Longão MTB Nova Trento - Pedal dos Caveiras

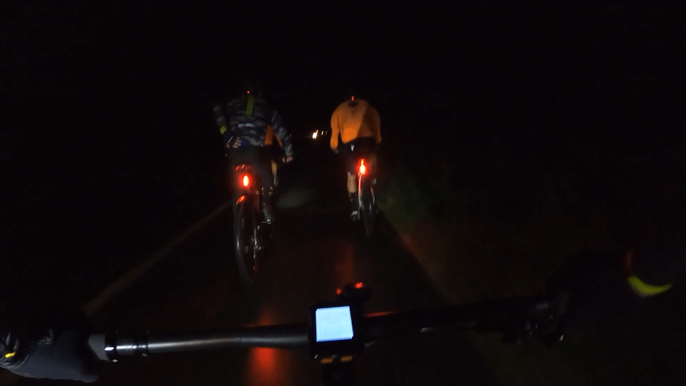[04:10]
O parceiro já caiu um tombo lá, mas tá tudo certo. Estamos 10 quilômetros do trevo da BR-101, acredito eu. Pedalando média de 23 km por hora.
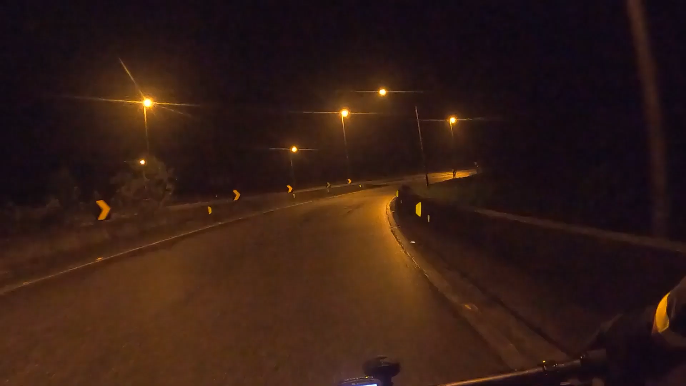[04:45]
Então, chegamos no trevo. Uma hora de pedal. 5 para 5 da manhã, BR-101 à frente, 14 graus, deu uma esfriadinha agora, um pouco mais de vento,
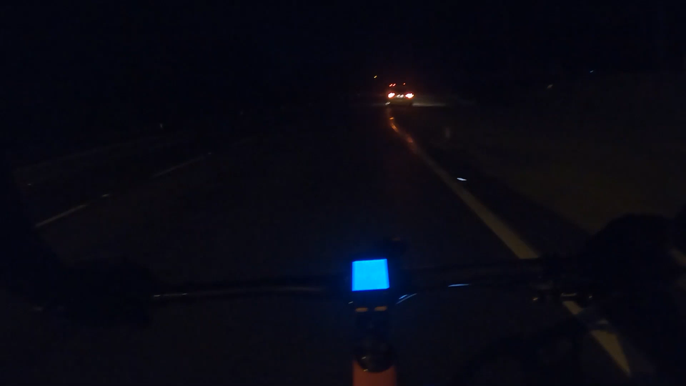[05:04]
aí o batedor, segurança, vamos dar uma segurada para reagrupar, que aqui o bicho pega. Aí, primeira parada no Poço Sinuelo.
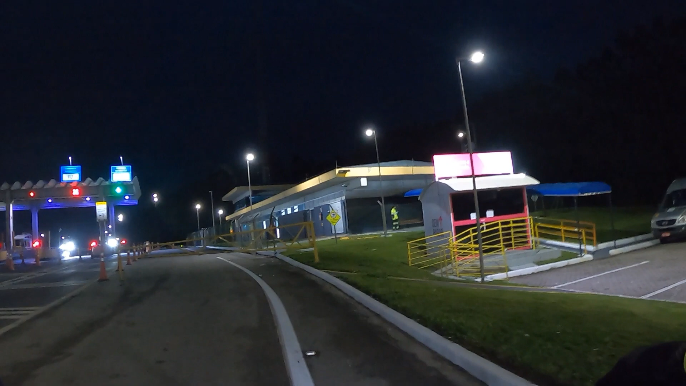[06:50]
Então, aqui na frente tem uma obra e vamos ganhar uma escolta da rodovia.
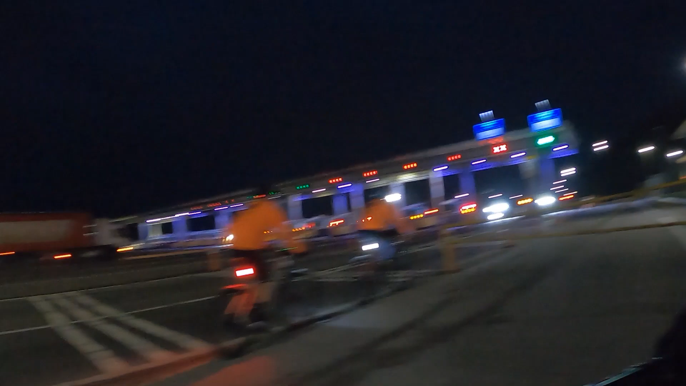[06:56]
Ali, ó. Vamos lá.
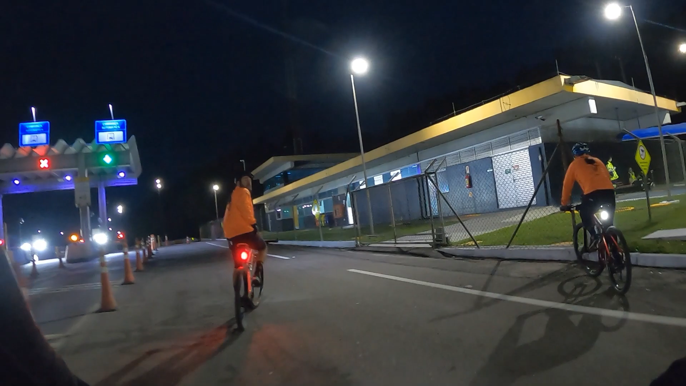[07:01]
Pra ver como os caras estão cuidando nós pelas câmeras, né?
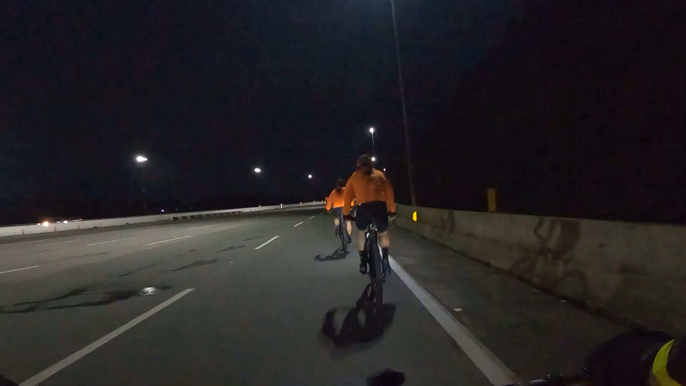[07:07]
Bora, o cara tá escoltando atrás de nós, né? Vai segurar o trânsito pra nós passar.